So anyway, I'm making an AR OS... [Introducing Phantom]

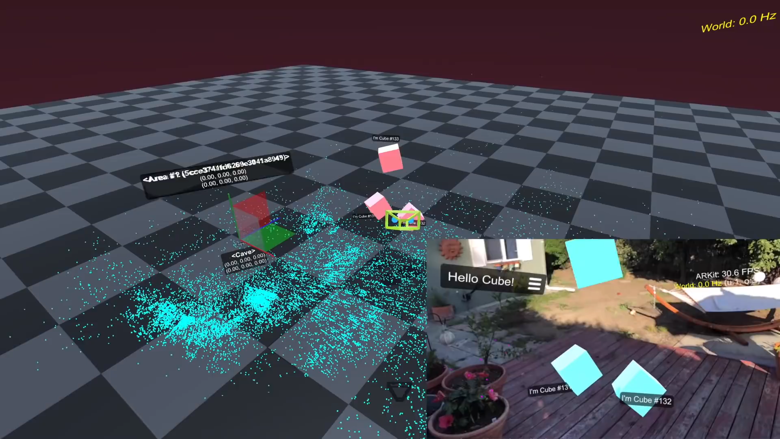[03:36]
It handles rendering and interacts with the human but it's also permanently connected to the phantom cloud running on Amazon web services.
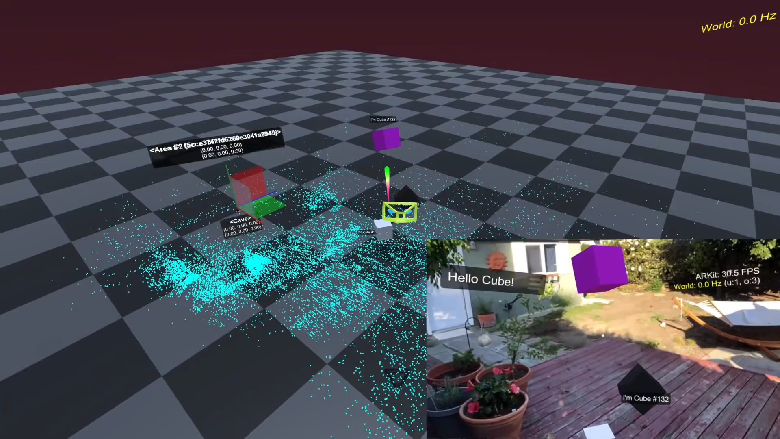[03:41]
The device continuously streams users position and activity but also in real time uploads point cloud detected by the visual odometry engine such as ARKit or ARCore.
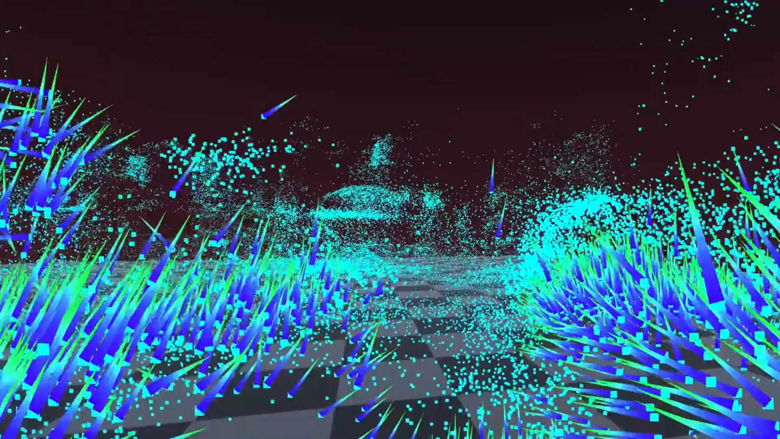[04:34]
One worker processes point clouds and pre-calculates surface normals which another worker then uses to detect area geometry and so on.